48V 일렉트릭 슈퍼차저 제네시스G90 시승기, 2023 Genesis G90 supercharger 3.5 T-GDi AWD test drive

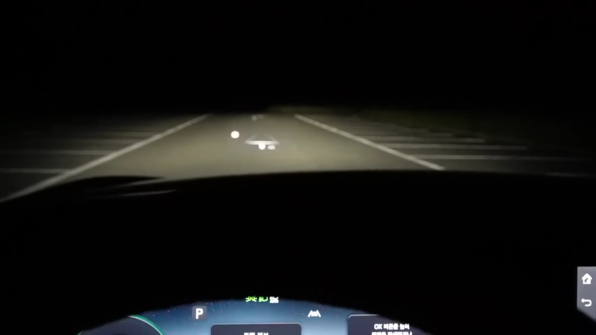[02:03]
마이크로 렌즈 어레이, MLA라고 해서 작은 큐브 형태로 되어있는데 빛을 모았다가 다시 한 번 더 확대시켜주는 형태를 띄고 있기 때문에 외관에서 봤을 때는 얄쌍한데 헤드램프의 광량을 보면 광원의 폭과 직진성 어느 것 하나 빠지는 부분이 없습니다. 오토모드 지원해주고 있고요. 상향의 변동폭도 큰 편이고
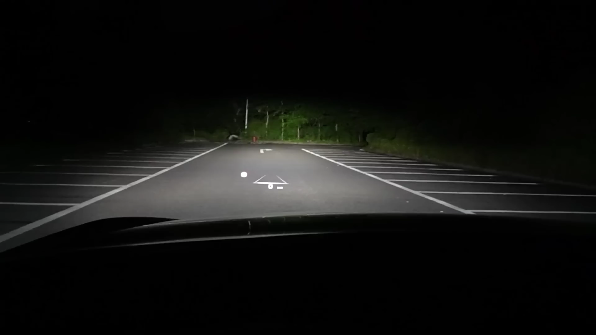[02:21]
상향으로 전환을 했을 때의 광원의 폭이 줄어들지 않고 쭉 뻗어나가죠. DRL과 헤드램프가 혼재되어 있는데요.
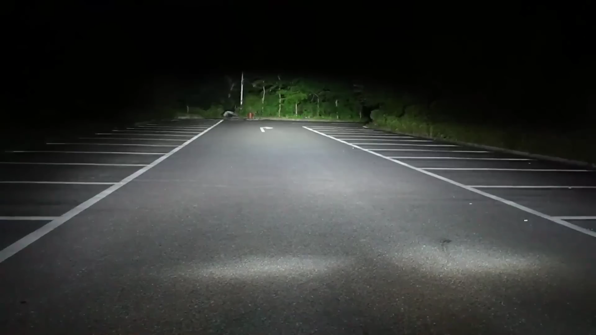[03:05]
광원의 폭도 폭이지만 직진성 쭉 뻗어나가는 느낌이 너무 좋은데요. 테일라이트와 방향지시등, 번호판 보조등까지 모두 다 LED 구성입니다.